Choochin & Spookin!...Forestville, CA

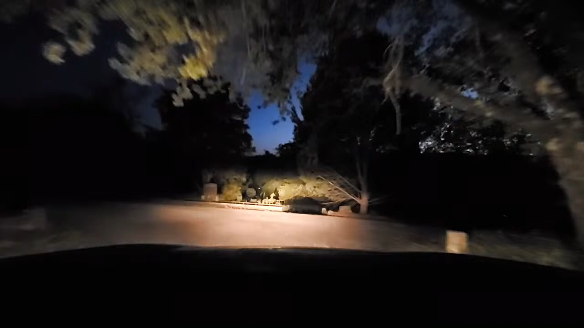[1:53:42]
Where the hell is the road?
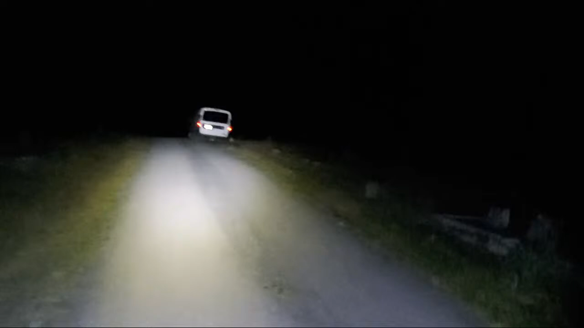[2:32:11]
Yeah, we get ticks. Jeez, this is really old here.
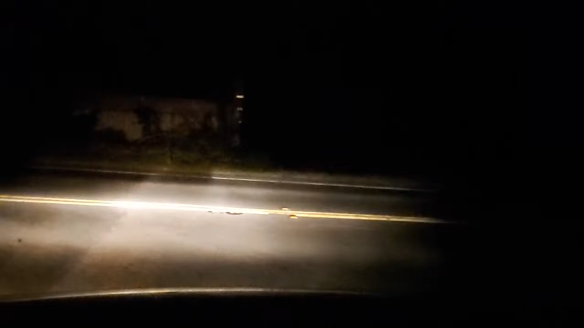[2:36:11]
Boy, I hate roads like this. They're spooky as hell. There's somebody coming up over the ridge right there. Wham. You just gotta kind of floor it.
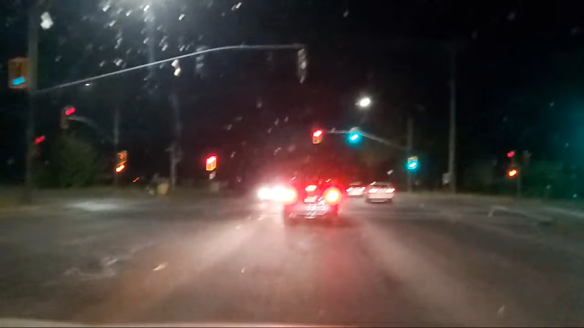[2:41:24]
Good as Guerneville. Oh man, the highway of doom. The highway of doom. I knew I didn't take this way.
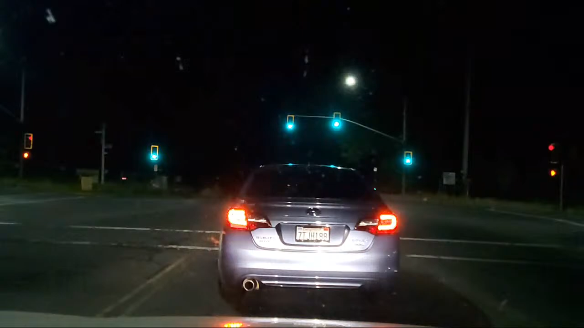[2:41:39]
Occidental Road gives us the same damn thing. As long as we're eastbound and down. That's a cool little town, Occidental. Had a windshield. I don't have $400 for a new one, so we just gotta live with it.
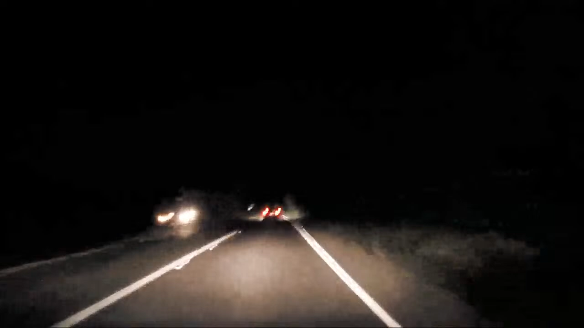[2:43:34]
Spooky road. The road of doom.